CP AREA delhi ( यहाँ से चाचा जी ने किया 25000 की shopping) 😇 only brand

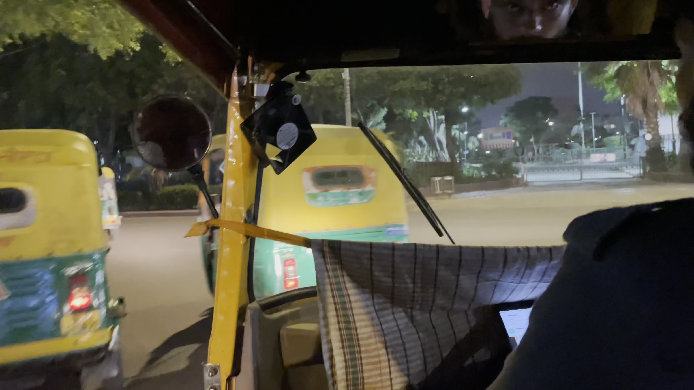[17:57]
सो देख सकते हो यहाँ पे रात के इन अंधेरों में ट्रैफिक एंड द सिटी।